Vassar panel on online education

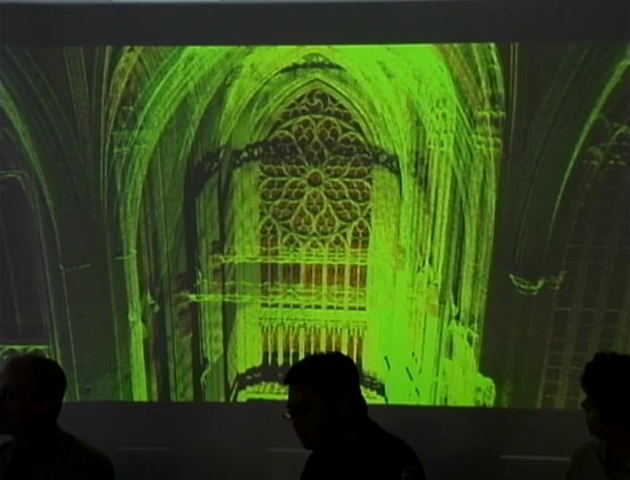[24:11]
they would allow for accurate measurements down to the millimeter scale.
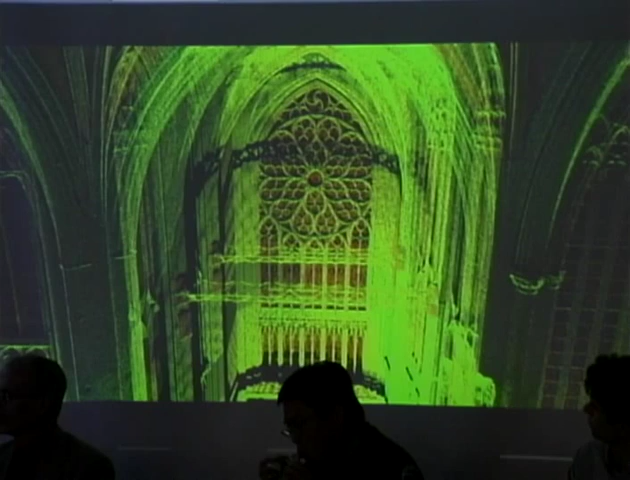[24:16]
And this is a way for students to really like fly in and
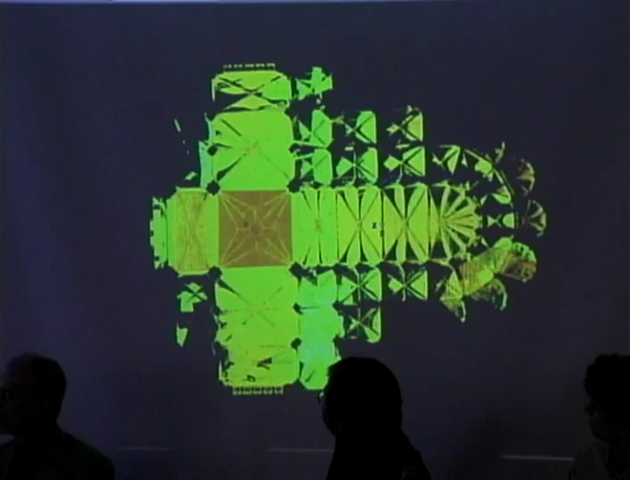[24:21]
really get to see what is going on in the cathedrals.
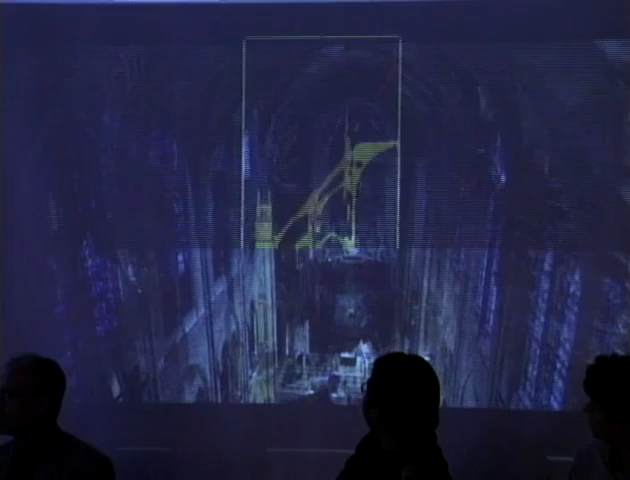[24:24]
And after the laser scans are done, these are, we can like put on image textures onto the lasers